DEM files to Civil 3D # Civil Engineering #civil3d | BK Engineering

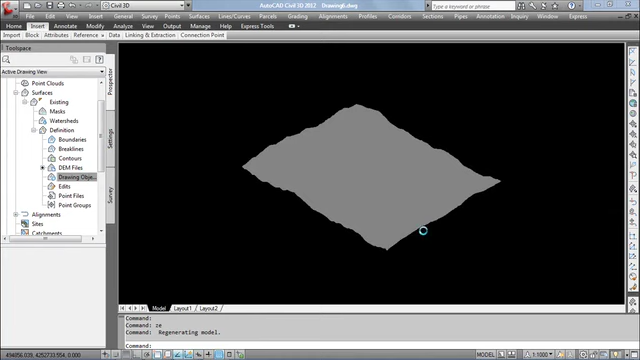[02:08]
How it is created. You can see the model.
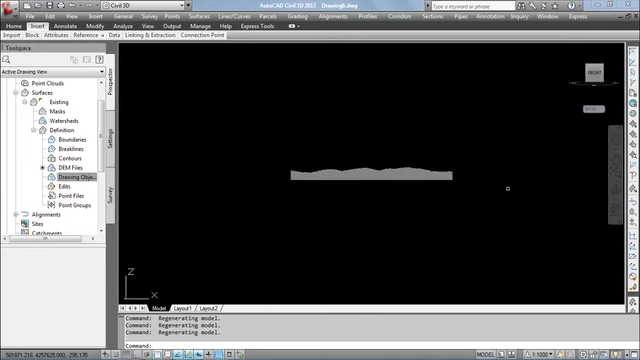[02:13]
This is how the DEM file got imported.
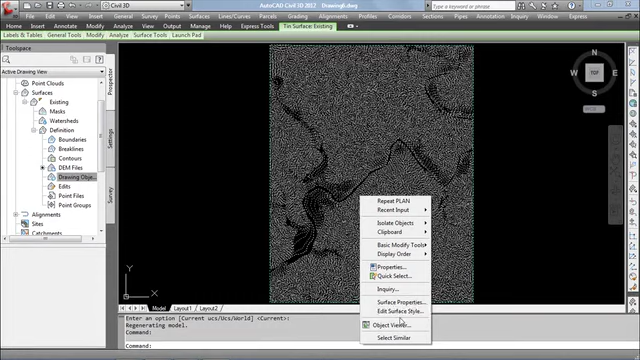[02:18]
To adjust the contour interval, same like previous procedure.